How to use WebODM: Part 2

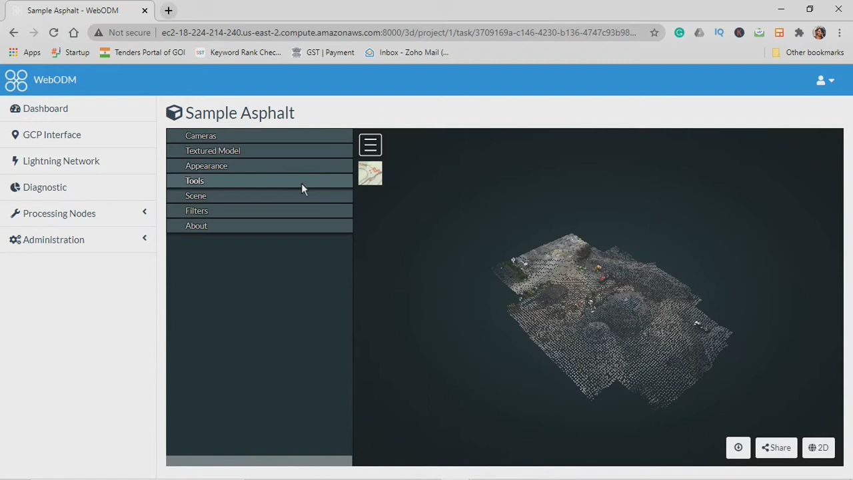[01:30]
and now if you zoom you'll be able to see it is a point cloud and these are all individual points on the surface
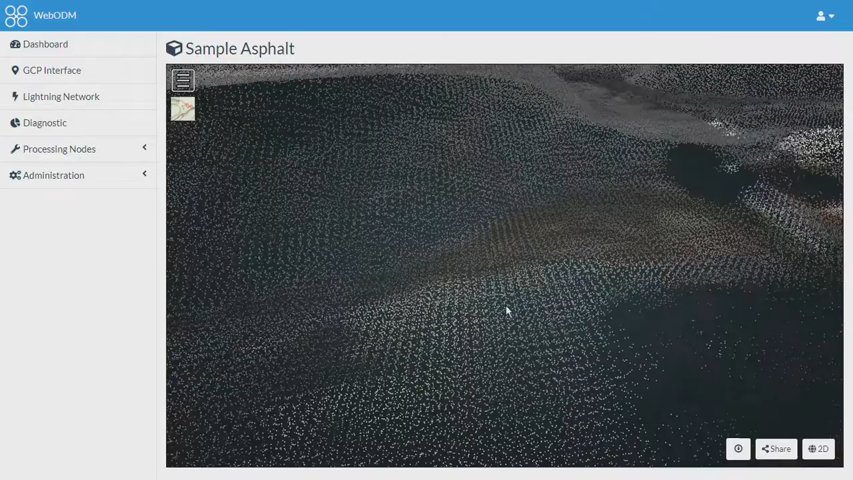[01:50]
every point has x y
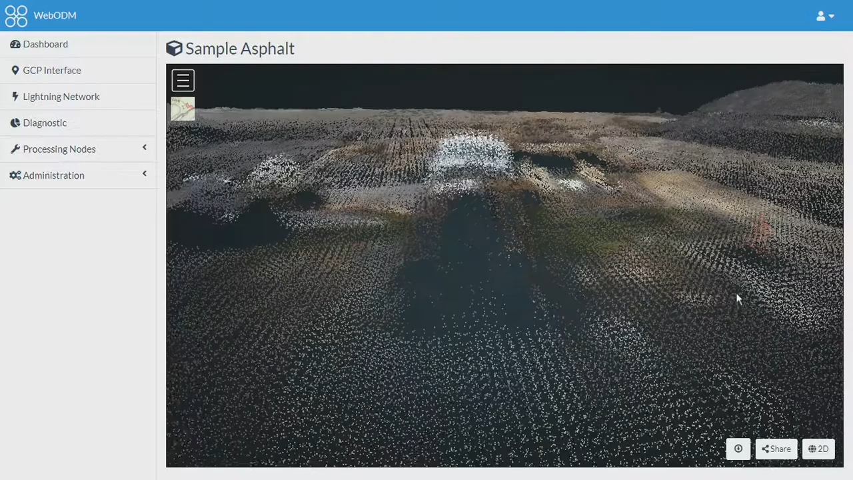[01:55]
and z coordinates and some rgb value
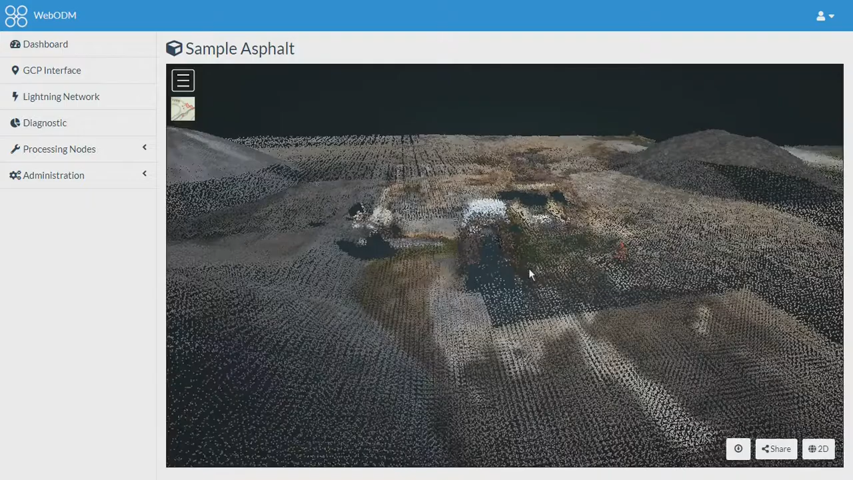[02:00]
so let's see what all you can do over here
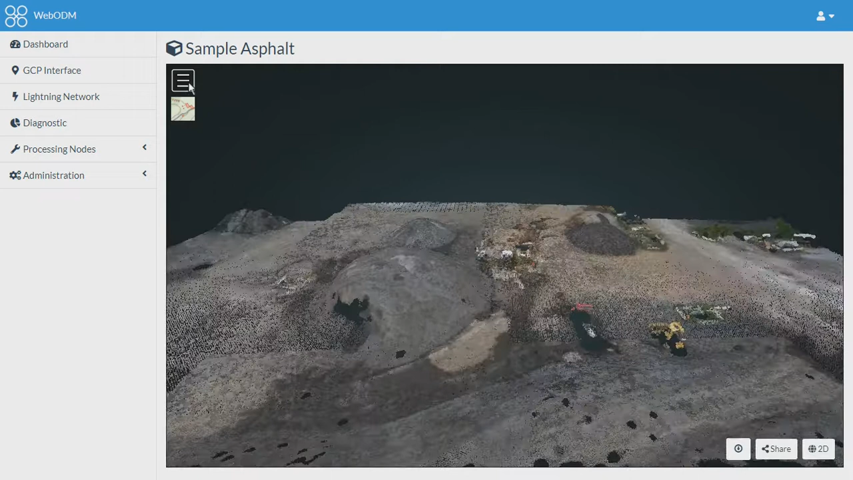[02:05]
first of all there is an option to to show camera
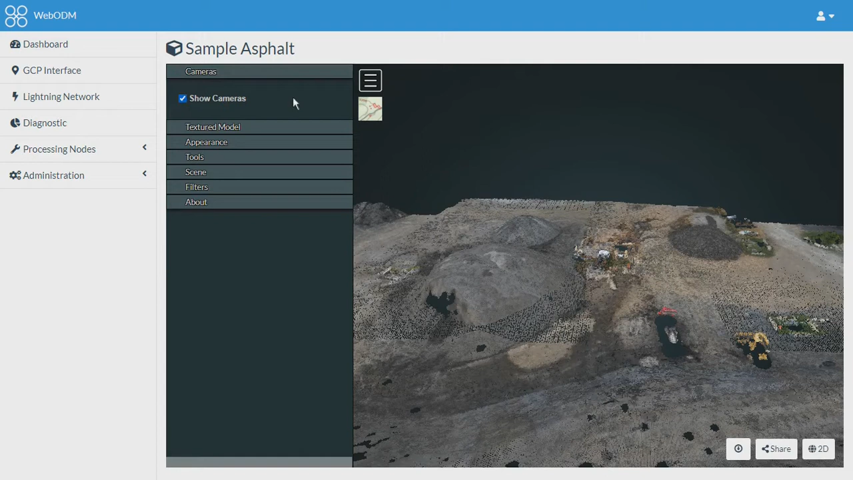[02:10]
this shows the location from where the image was captured so if you select one for example this it shows the details of the image
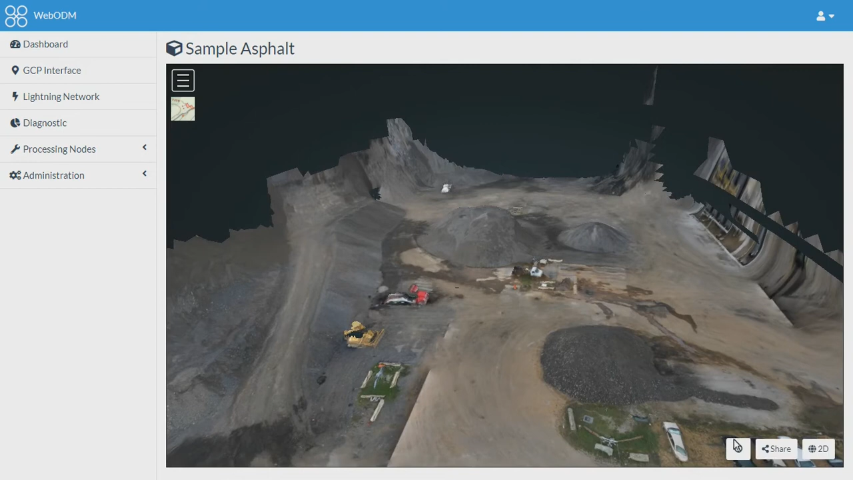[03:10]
also can download it using this option the files would be downloaded in .obj format let's switch back to our point cloud
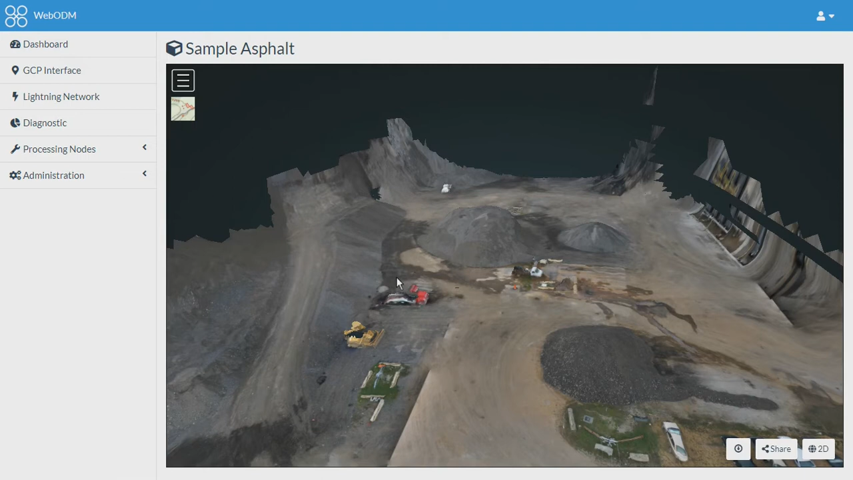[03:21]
and let's check what is there in the appearance with the help of the appearance tab you can refine the point cloud so you can increase the number of points
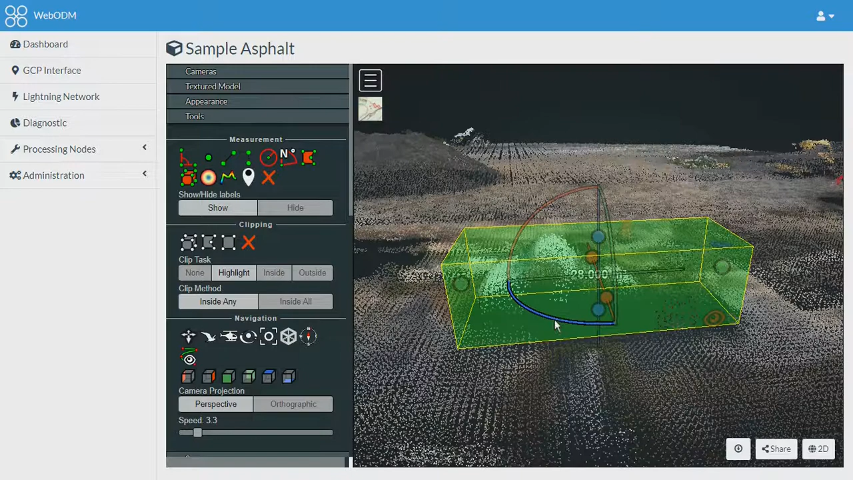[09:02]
these volume measurements are not so accurate in the 3D structures reason being it is calculating the volume of this whole cuboid over here so as you can see now it is giving volume
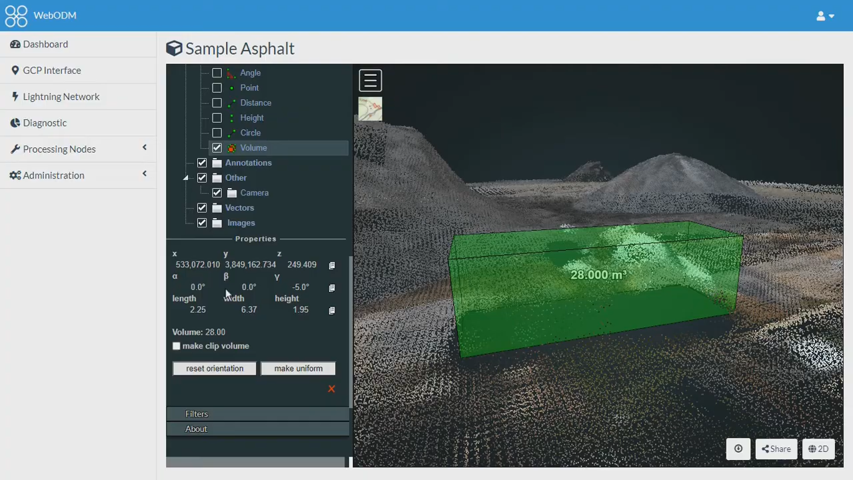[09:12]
as 28 meter cube with other details over here but this is not the exact volume of the truck it is
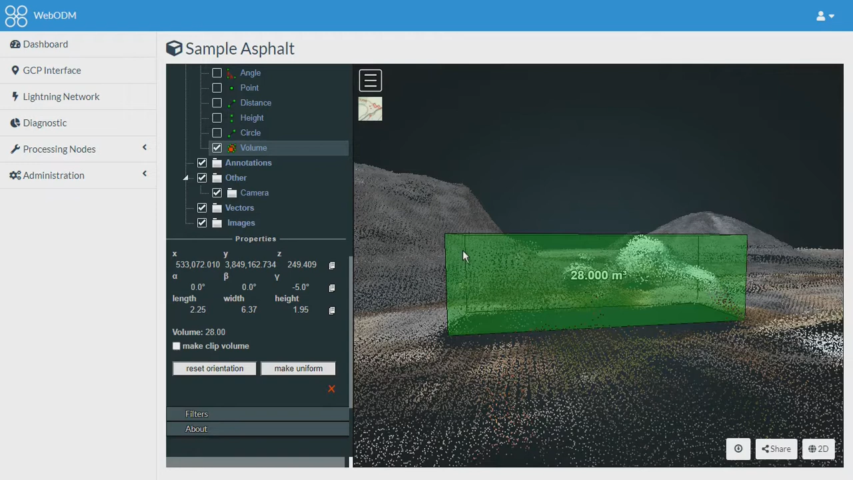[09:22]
also including this extra area it is calculating the volume of whole cuboid so that's one of the issue
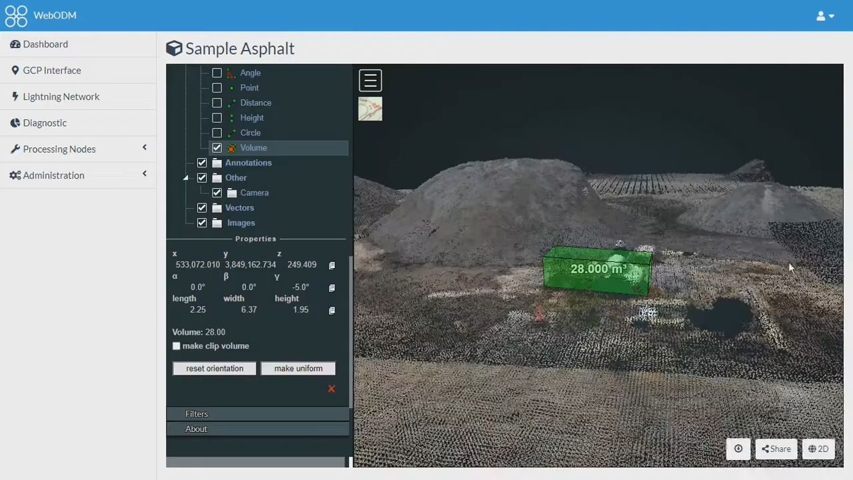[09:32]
but if your structures are like buildings then you can use
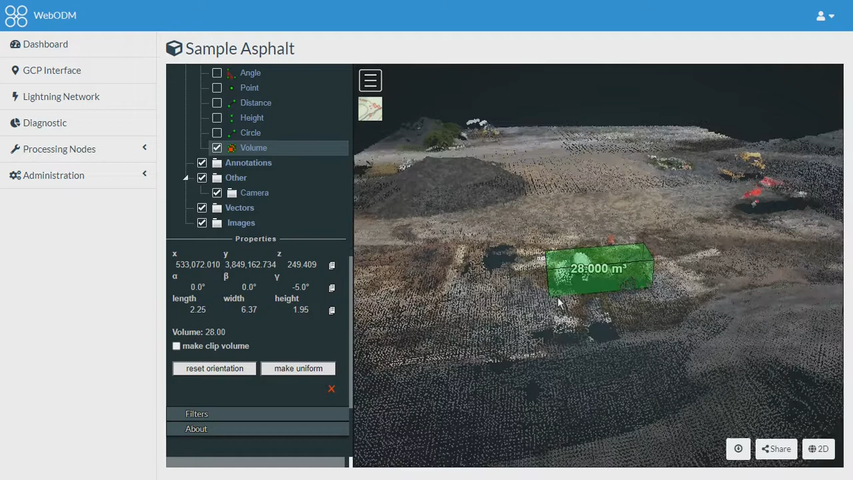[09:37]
this tool very well also there is one more volume measurement
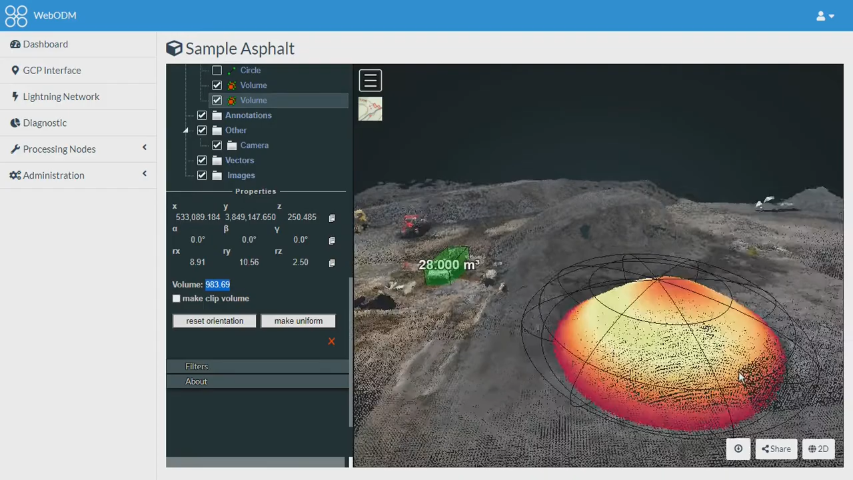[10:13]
extra volume is included if you can see the black lines it is calculating the volume of whole sphere so it's